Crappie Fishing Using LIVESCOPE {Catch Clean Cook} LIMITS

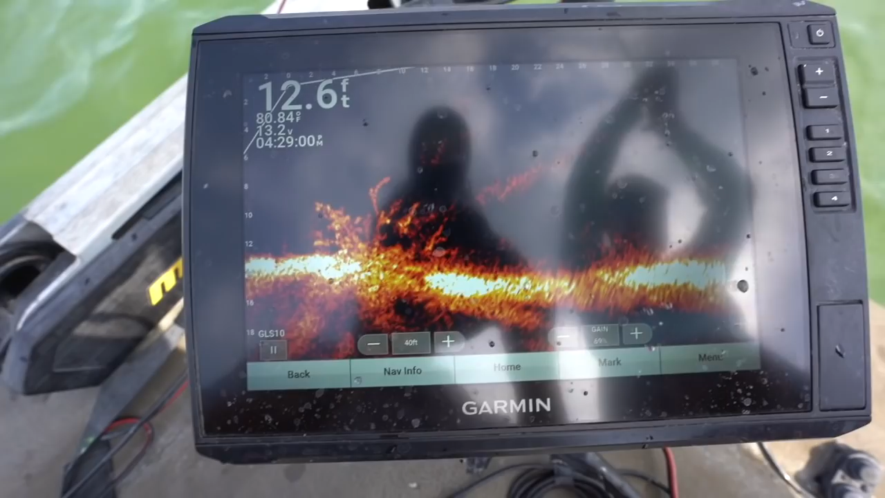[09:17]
On screen: depth 12.6 ft, water 80.84°F
there's my bait over here dropping down all
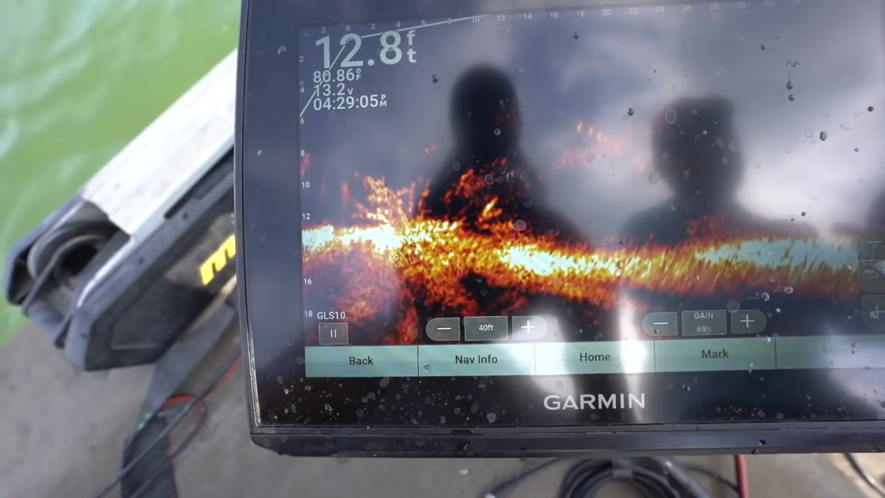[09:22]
On screen: depth 12.8 ft, water 80.86°F
right i'm in it now i'm just going to slowly raise my rod tip up i just got hit right there pulling
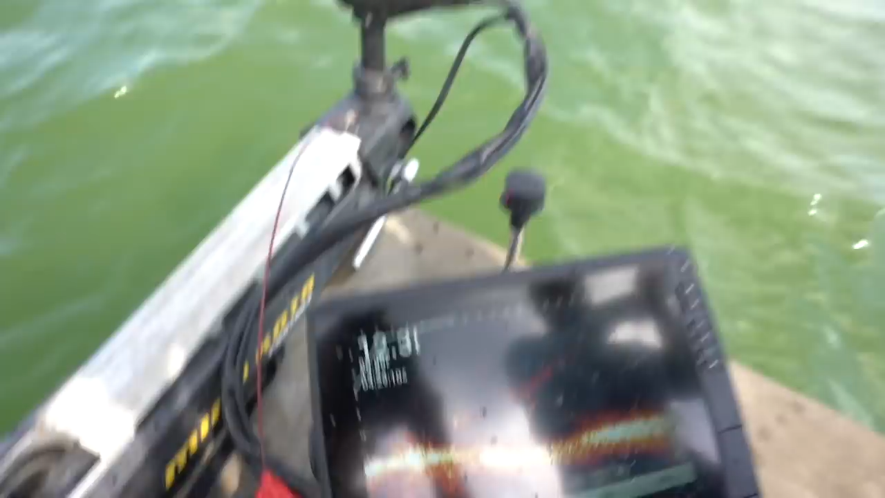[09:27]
them out nice keeper crappie and it's as easy as that we've done that for the last 10 minutes every cast down pretty much
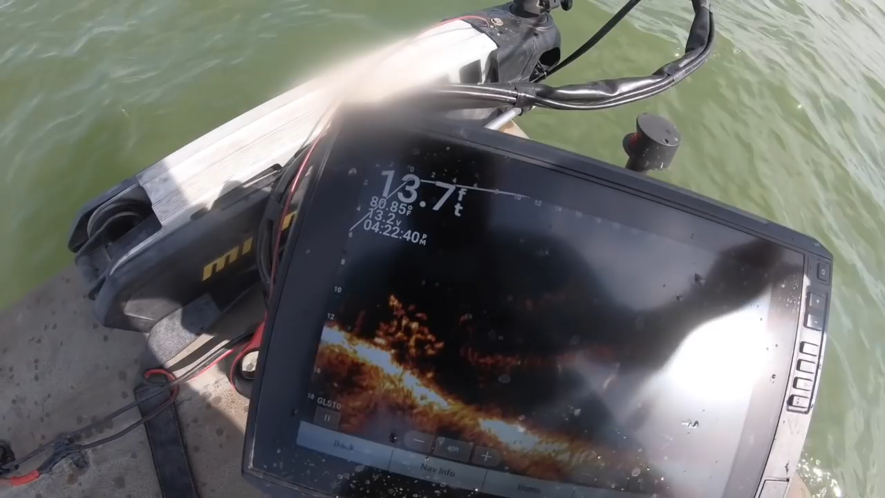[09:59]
On screen: depth 13.7 ft
let's see if y'all can see there's my bait there's a fish dragging him out it's a big one